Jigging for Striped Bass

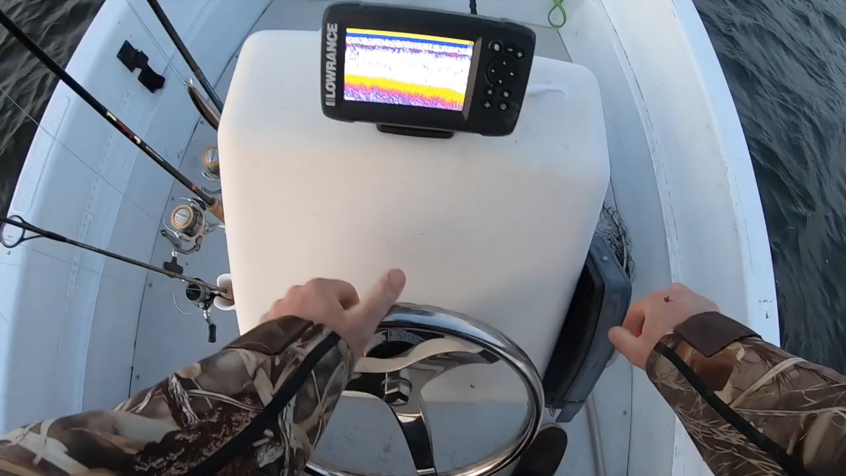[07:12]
First, the surface temp right now I'm reading is about 52 degrees. That is nearly at the top of the tide where I'm at. It's been holding in the 50s pretty well out here. I am fishing salt water. I've been marking, you know, 50, 56 and higher up the river, but that's expected because it's a smaller body of water and heats up a lot easier. But a little bit of wind tonight. It's, I think, only about 10 to 15 miles per hour.
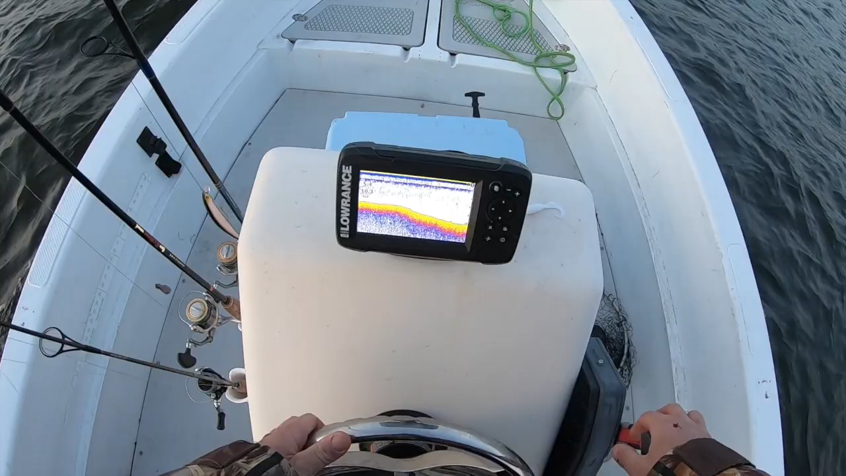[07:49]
So it's a little chilly out, but I believe the fish should be biting tonight once that tide turns, so we'll see.
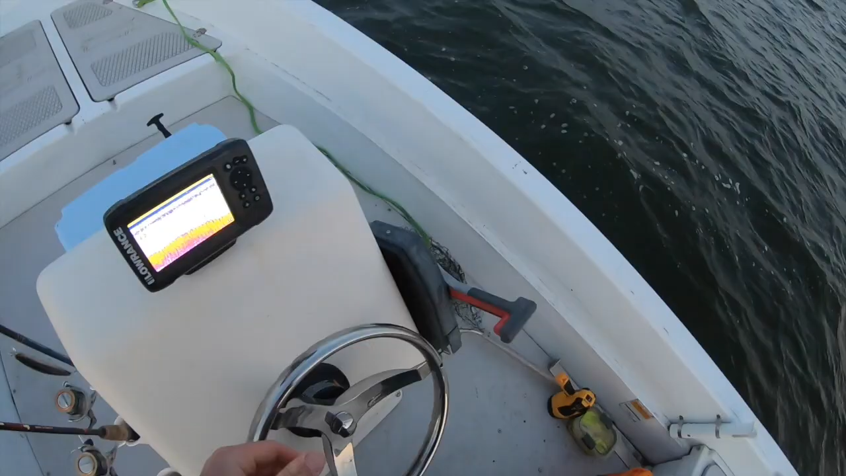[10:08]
Don't know if you can see that. Those don't look too big, but a good sign. The wind is picking up a little bit.